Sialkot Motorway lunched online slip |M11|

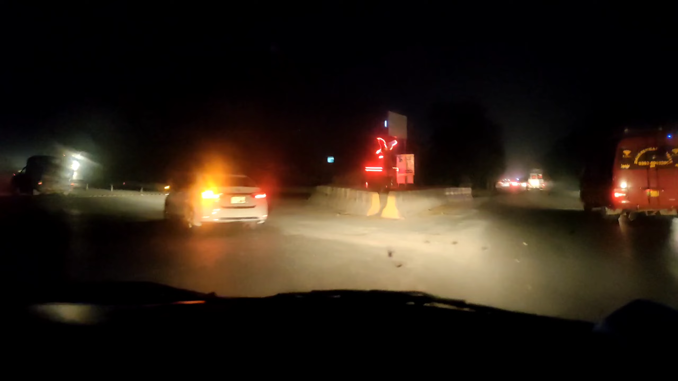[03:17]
اسلام فرنزور جیسے کہ میں نے آپ کو بتایا تھا کہ واپسی پر میں آپ سے ڈسکس کروں گا
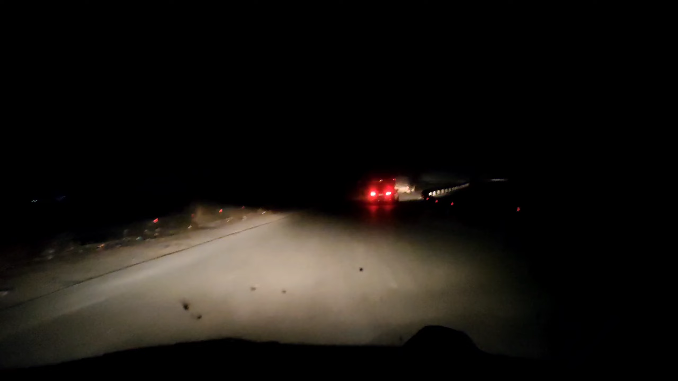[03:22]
موٹر وی کا جو ای ٹیگ ہے نا ای ٹیگ ہے یا اون لائن جو نا سکیننگ وہ اوپن ہو چکی ہے یعنی ہم نے سٹارٹ کر دی ہوئی ہے
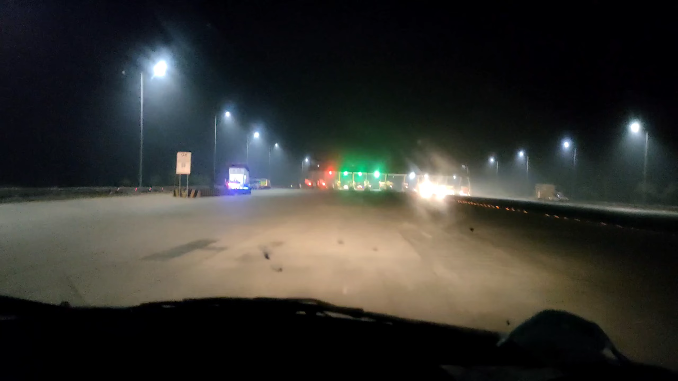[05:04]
دیکھیں آپ جو مین پوائنٹ ہے آپ جو دیکھیں گے کہ کیبن کے اندر کوئی بھی پرسن نہیں ہوگا اور صرف سکین ہوگا میرا نمبر جو سامنے جو سکرین ہوگی نا ریڈ کلر کی اس کو آپ فوکس کریے گا
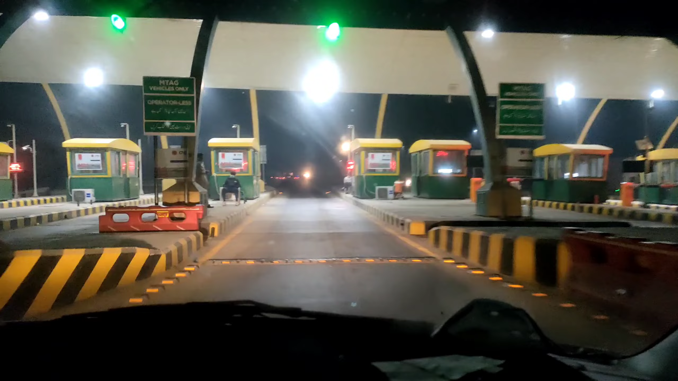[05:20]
تو آپ کو پڑا چل جائے گا اسے پیدے یہ گھاری کوئی ہے اب یہ کیبن خالی ہے اور یہ دیکھیں یہ سکرین ہے اور یہ ہوگی
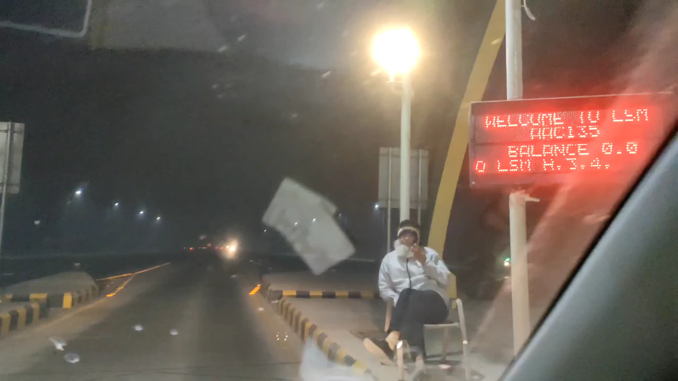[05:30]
سلام علیکم سکین ہو گیا تینکیو سیر اور یہ ہوا ایک اچھا سٹپ ہے اور کافی جو ہے نا وہ مزے کا لگا مجھے یہ بیسیکلی جو مجھے لگا کہ سٹاف کو کم سے کم کرنے کے لیے کیا گیا لیکن ایک اچھا سٹپ ہے آنین کر دیا گیا کسی اب میں ڈسکے یہاں آگے ڈسکے سے پہلے آئے گا کہنا میں پسرور اس کے بعد لہور آئے گا پسرور بھی اتروں گا تو انہوں کو پڑا چل جائے گا کہ یہ گاری یہاں
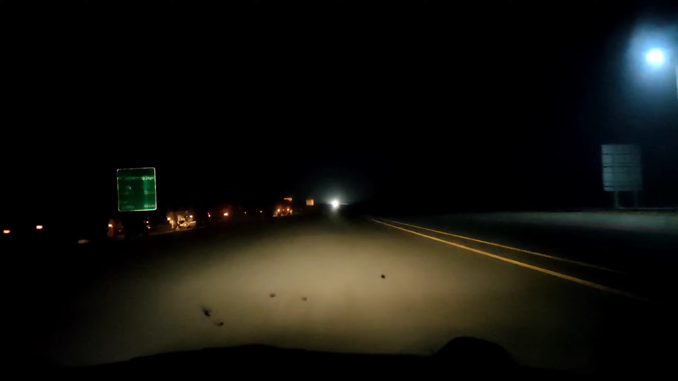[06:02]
سے انٹر ہوئی تھی اور یہاں اتر رہی ہے یہ پاکستان آرمی زندہ بات
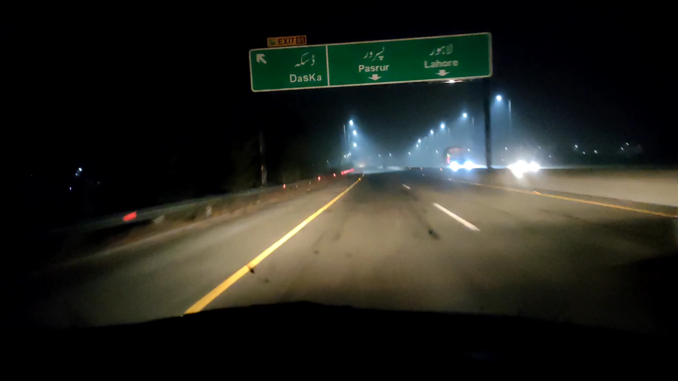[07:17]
کے بعد یعنی 1 کلومیٹر کے بعد ہم ایک زیادہ ہو جائیں گے دس کا کی طرف اور میں نے وہ سامنے تقریباً 500 میٹر کے ڈیسٹرن پر یہ انٹرچینج ہے اور آپ کو کہیں گے کہ ویڈاؤٹ سلیپ ہم کیسے آؤٹ ہوں گے اور جوانا ایم الیم غارباً یہ ایم الیمین ہی ہے
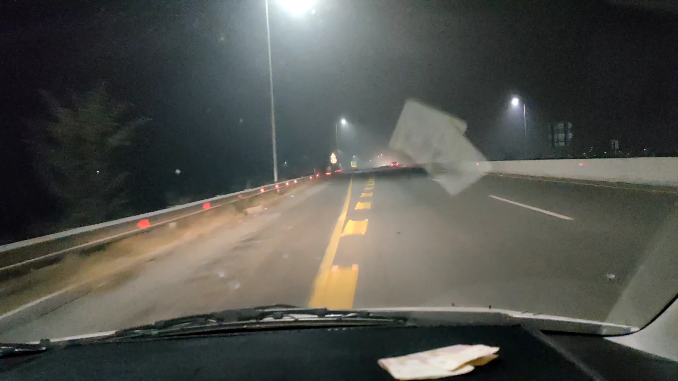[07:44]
لانچ کر دی گئی ہے انٹرس اور ایکسٹ پر اس کے لابا ابھی کہیں بھی نہیں ہوئی کیونکہ صبح میں جب دس کا انٹرچین سینٹر ہوا تھا تو مجھے سلپ لینی پڑی تھی لیکن اب کیونکہ وہ میری انٹرس سالکوڑر تھا سمراہ انٹرچین سینٹر سی تو اس کے لئے انہوں نے اب صرف سکین کیا میری گاری کے نمبر کو
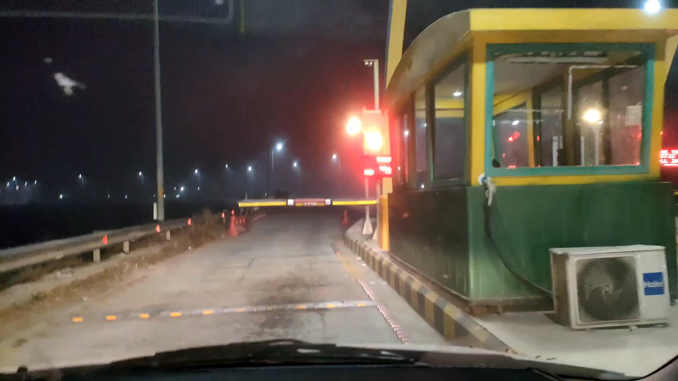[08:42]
کیونکہ ان کو پتہ ہوتا ہے گاڑی کا انٹر ہوا گی ہے